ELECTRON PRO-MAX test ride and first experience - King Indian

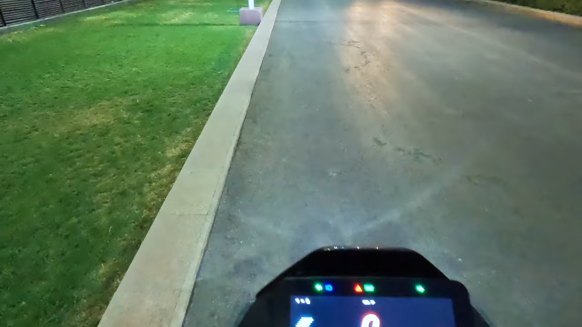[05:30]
हाई लो कर सकते हैं यह हाई है यह लो है इस टाइप की इसकी परफॉर्मेंस है क्योंकि अभी मैं � मैं बिल्गु स्टेट कर रहा हूं मैं थोड़ से साइड हो गया आप लोगों दिखाता हूं तो यह देखिए वहां पे अगर आप देखें शेटर पे